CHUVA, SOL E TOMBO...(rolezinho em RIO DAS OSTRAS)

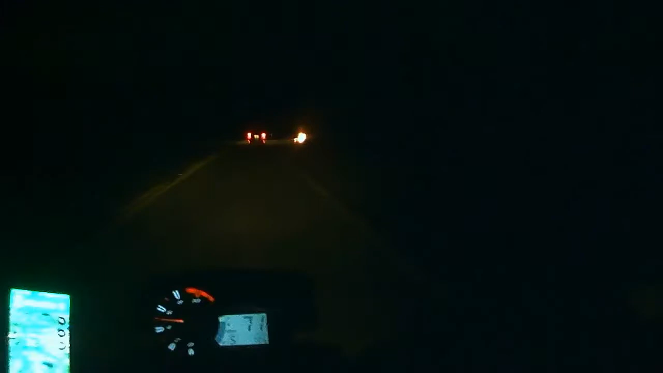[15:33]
Olha isso, galera. O pessoal não aprende, né? Isso é pra arrebentar a vida do motociclista, a vida do motorista, do pedestre, do ciclista que passa por aqui. O povo é muito filho da puta. Aí, galera.
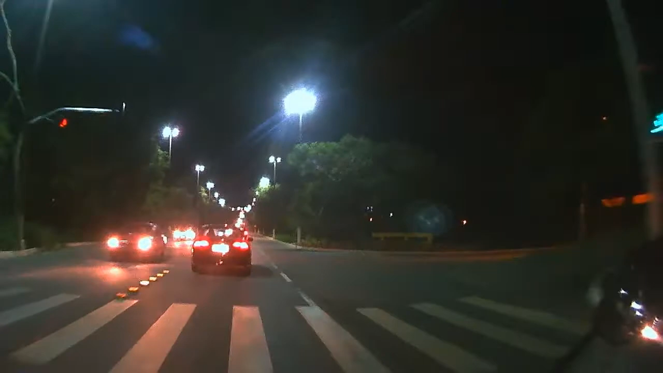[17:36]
Tem um garrafamentozinho, sempre tem. É difícil o dia que não tem um garrafamento aqui. Galera voltando pra praia, a pé. Já pega um sol e faz um exercício.